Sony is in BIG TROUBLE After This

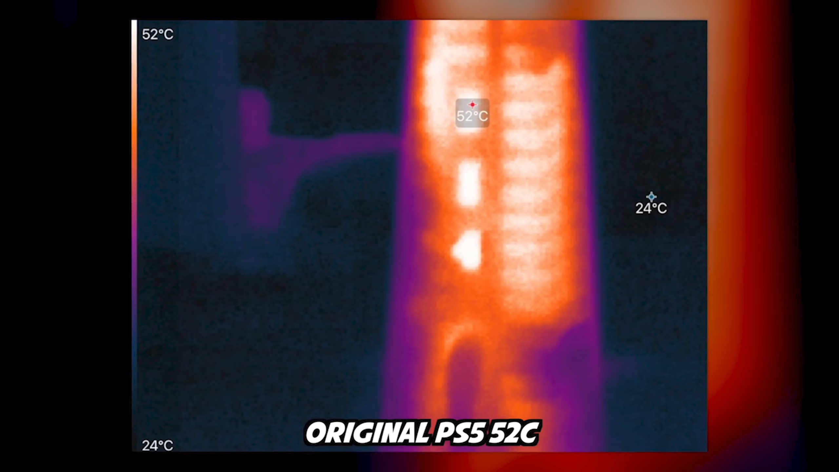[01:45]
On screen: scale top 52°C, scale bottom 24°C
exhausted from the system was three to five degrees celsius higher than the original launch day consoles now the thing that's really really funny about this entire ordeal is that the